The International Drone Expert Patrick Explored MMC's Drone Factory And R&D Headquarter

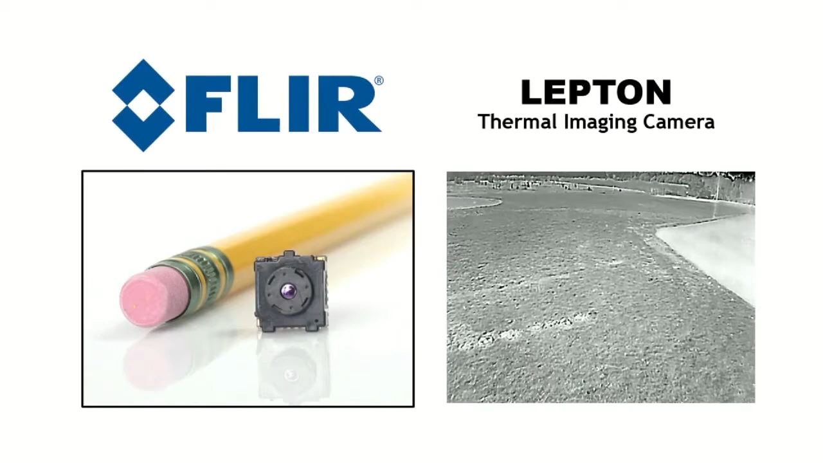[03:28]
cost thermal imaging camera like a FLIR lepton to improve nighttime performance and